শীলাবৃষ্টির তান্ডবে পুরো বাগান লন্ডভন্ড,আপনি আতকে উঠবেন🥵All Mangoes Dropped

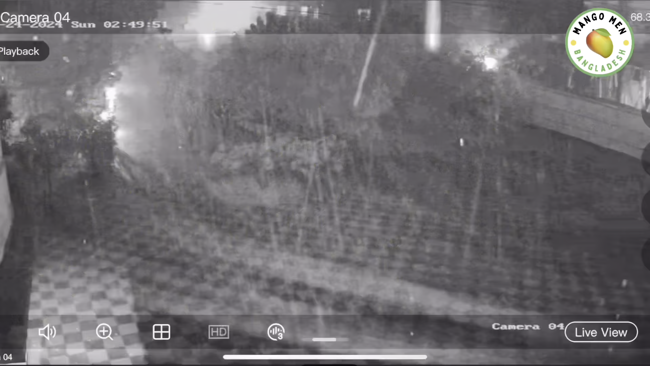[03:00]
ভিউয়ার্স, সিসি ক্যামেরার থেকে কিছু ফুটেজ আপনাদের জন্য নিয়ে এসেছি।